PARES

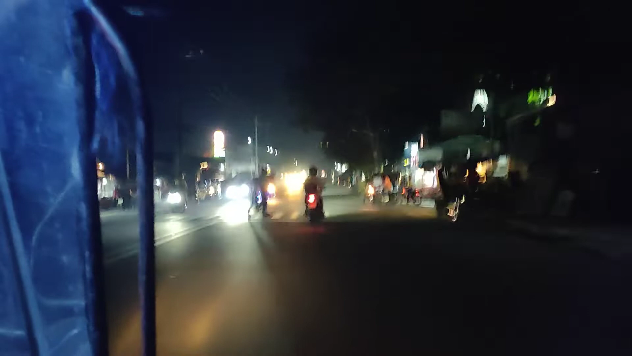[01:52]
Daming ilaw sa kalsada. Malayo pa pala tayo, kala ko malapit na.